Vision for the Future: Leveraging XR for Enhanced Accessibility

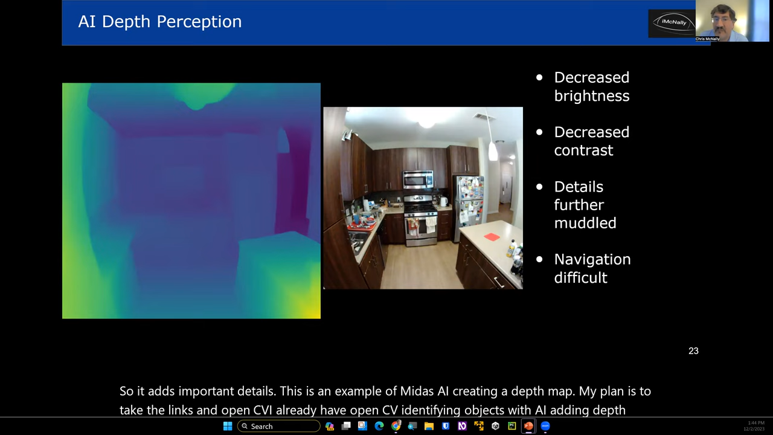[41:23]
take the links and opencv i already have opencv identifying objects with ai i'm adding depth so that now i could place either my own objects that are more visible higher contrast at the same locations or i could use it to you know i could tie into ai and ask it what is it seeing or how can i what's the best route to get to the um microwave so there's a lot of things that once the camera can see better the
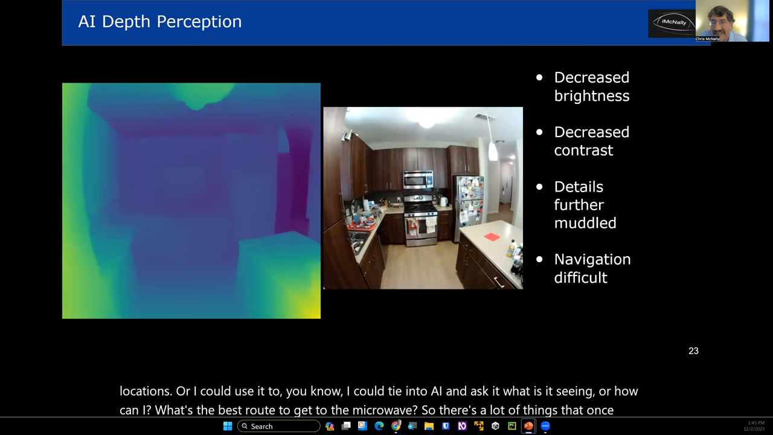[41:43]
camera can identify the objects and make paths around it and it knows how far away things are whether it's using the stereo cameras or just using ai to determine that it gives a lot of capabilities that could then be transferred over to the person
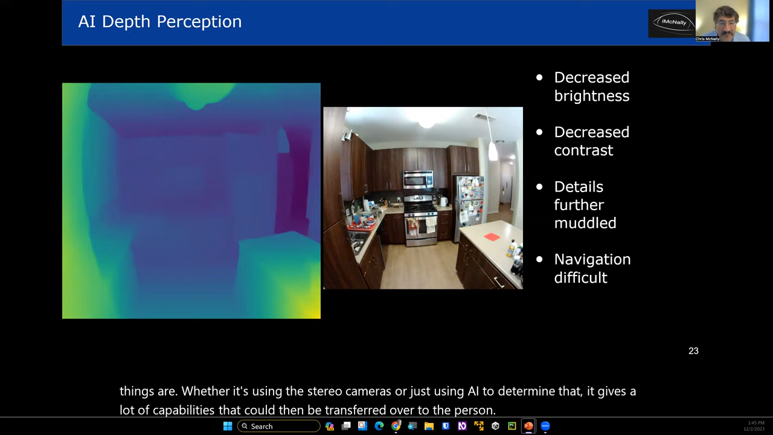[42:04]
so uh so directing a person to an item uh it amazes me how ai can do that um the depth within the image the map uh looks at the
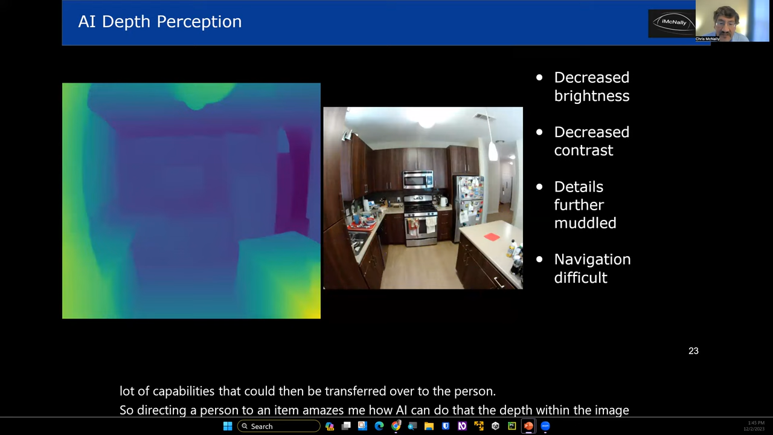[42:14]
sheets uh okay so the so this picture kind of looks like um sheets have been thrown over everything but it makes it is really amazing to me that the color tone of the sheets is directly you know related to how far things away are so things
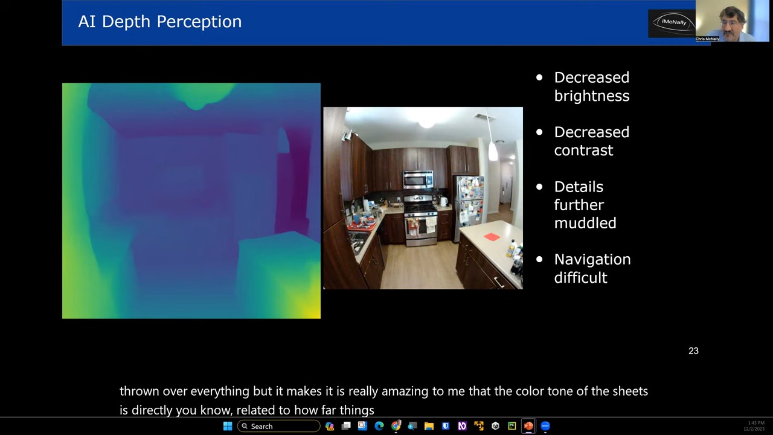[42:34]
that are brighter or closer things that are dimmer or farther away and looking at the picture of the real kitchen and standing in the kitchen and knowing what the depths are and everything it amazes me how much you can you know ascertain using ai and other methods to know you know the scene that it's looking at and at this point it just seems like there's so many possibilities of being able to help someone with
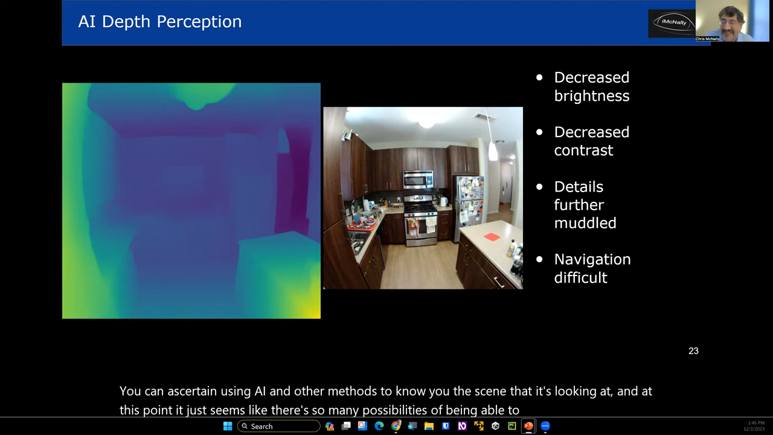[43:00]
this kind of understanding of where things are what their shape is what their distance is definitely something that's going to be very helpful